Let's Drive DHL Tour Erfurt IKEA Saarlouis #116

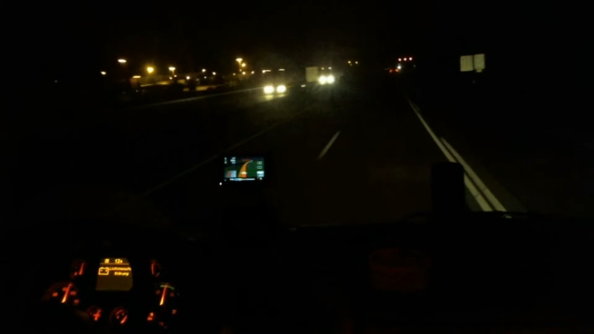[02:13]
Der Job ist nicht einfach. Ich gehe jetzt schon rüber, weil der Kollege hier hinter mir hat ein Problem, offensichtlich Abstand reinzukriegen. Warum auch immer. Ist das eigentlich ein Bus oder ist das ein LKW? Das ist ein LKW, kommt aber nicht vorbei. Dabei fahre ich erst 88. Also wenn ihr jetzt schon Probleme habt bei 88, ich fahre jetzt um 87.